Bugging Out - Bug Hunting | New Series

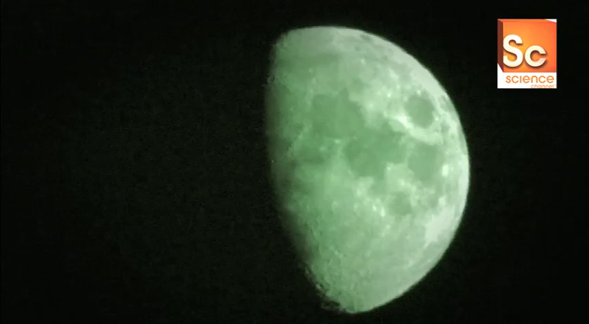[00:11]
Logs over here? Yeah, let's go check those out.
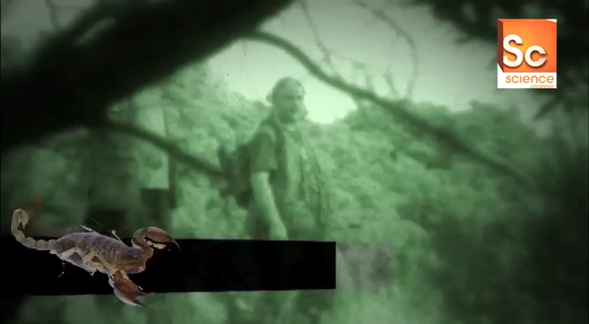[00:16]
Okay. What's great about this rotting wood is that a lot of animals can live in here, and it's easy for us to lift and get under.
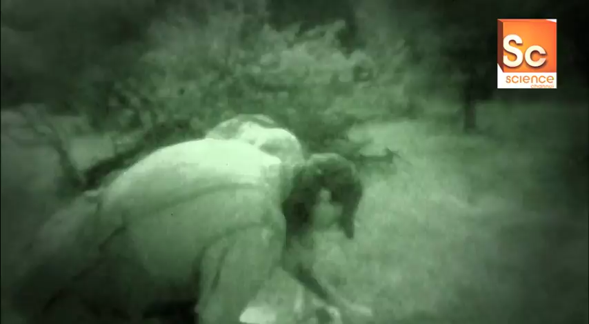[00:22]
See anything? There's these scorpions here, they'll light up.
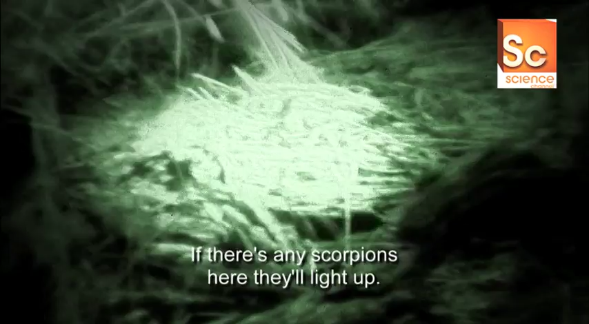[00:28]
Oh, great idea. Oh, let's say we'll go in there. We got one down in there.
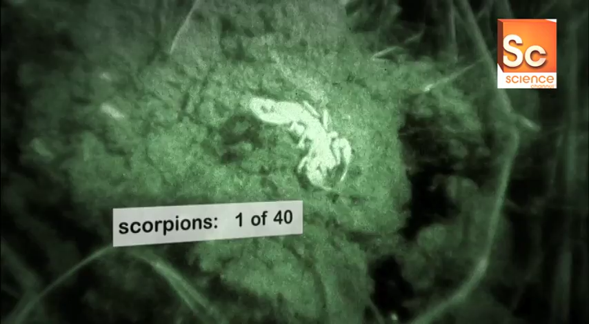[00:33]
One of the coolest things about scorpions is that they do glow under a black light.
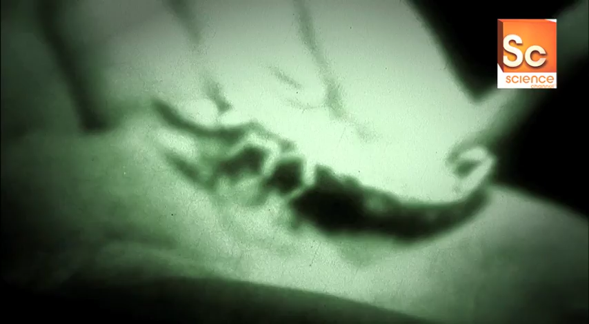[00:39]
Scorpions glow because they have phosphates in their shell, and those phosphates reflect the UV rays. Well, one.
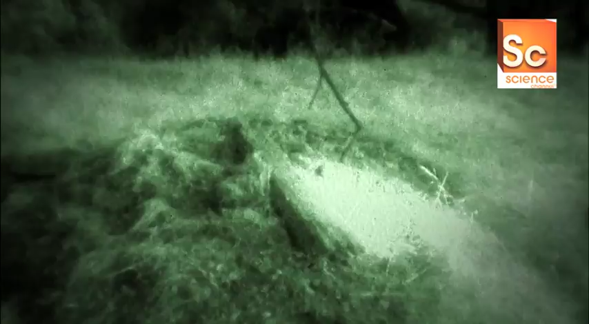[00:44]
One of 40. 39 good. This looks like a good one over here, Mike. All right.
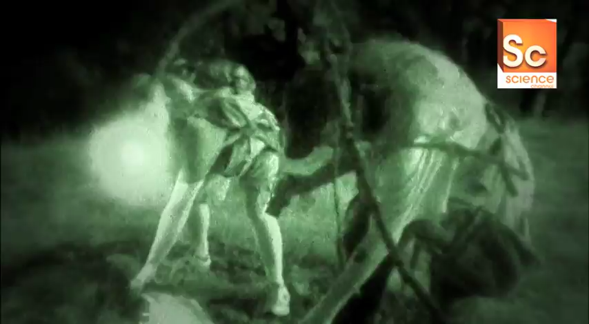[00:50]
Ready? That was a dud.
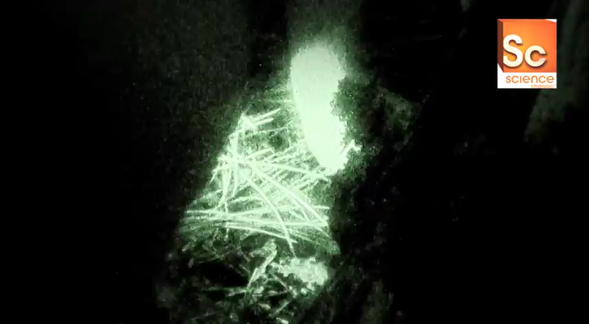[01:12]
This kind of sucks. Yeah, we're not finding much of anything. This isn't looking good.
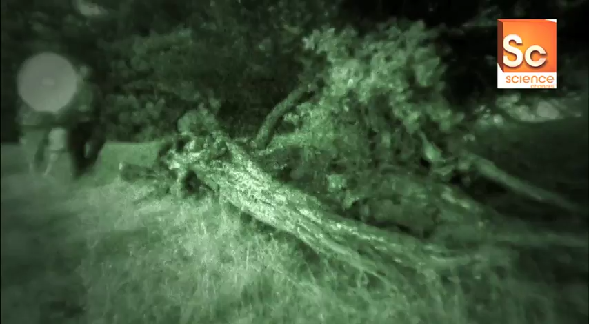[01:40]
Oh, yeah, they're nice and nice. Put your light on those, though. You might find one in there anyways.
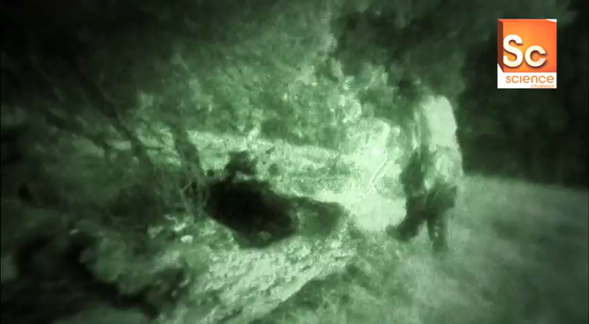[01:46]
I'll pull it up. You shine.
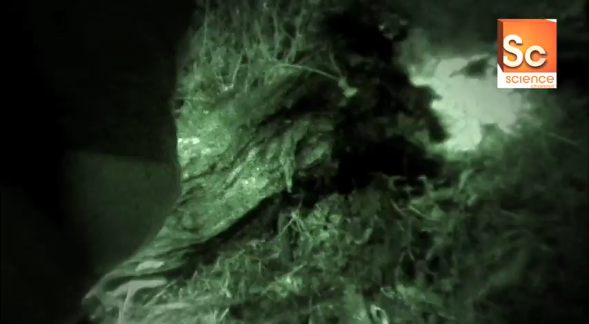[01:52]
Oh, whoa, rattlesnake. Rattlesnake. Pack everybody.